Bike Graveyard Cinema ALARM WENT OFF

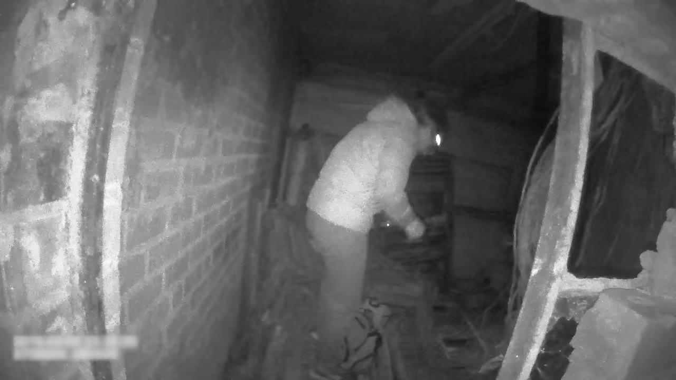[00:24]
Look, it's just like a hole on the side of the cinema. I had to climb over a wall, but there's a lot of windows open on people's houses. So I think we made a lot of noise climbing over the fence.
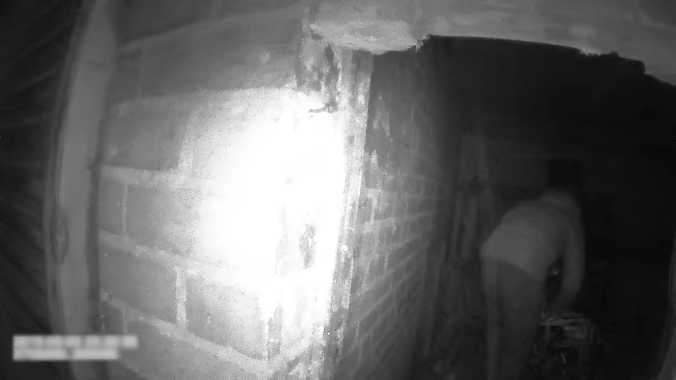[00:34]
So we have to be a bit careful, but...
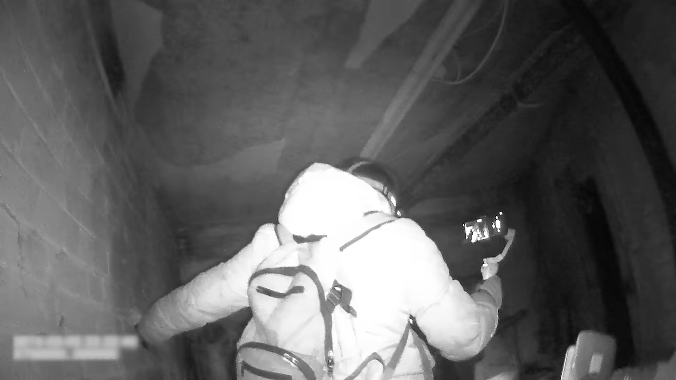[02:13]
Sorry about that. Right, what's that? Is it like a pressure washer or something over there? That yellow thing, look.